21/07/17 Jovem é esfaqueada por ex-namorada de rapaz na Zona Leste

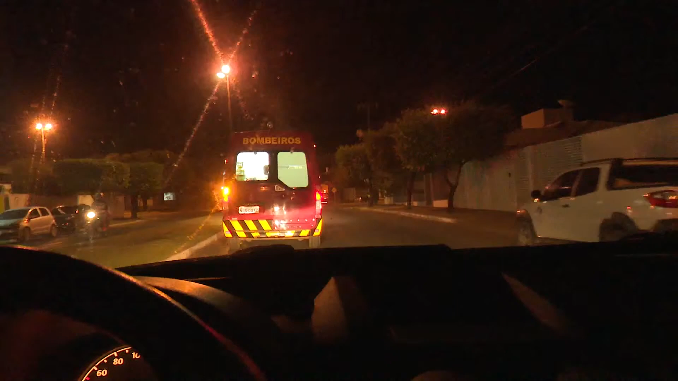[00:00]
Bom, nós estamos atrás da viatura do Corpo de Bombeiros que está chegando aqui na
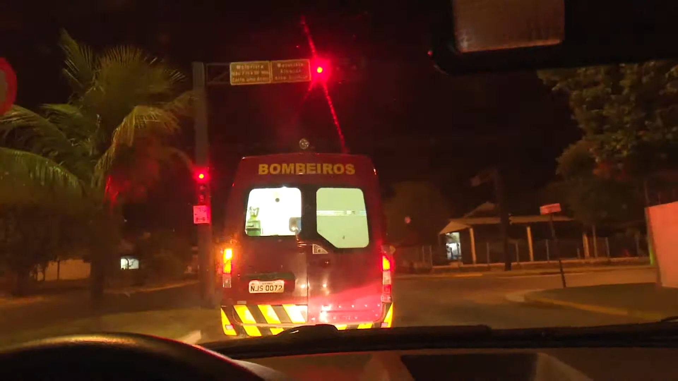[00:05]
unidade de pronto atendimento aonde tem uma vítima de esfaqueamento.
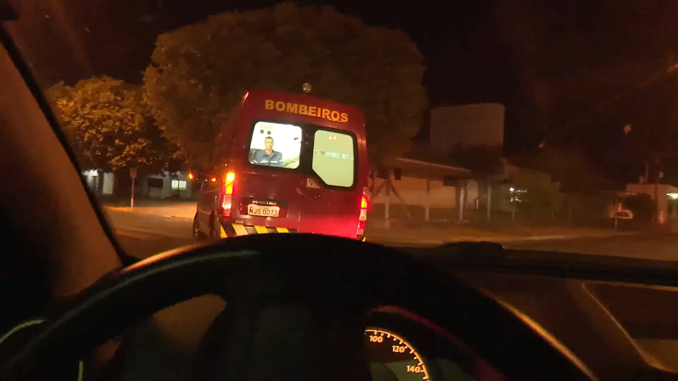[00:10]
Segundo a denúncia, uma jovem teria levado uma facada de uma ex-namorada de um rapaz com quem ela andava lá na zona leste do município.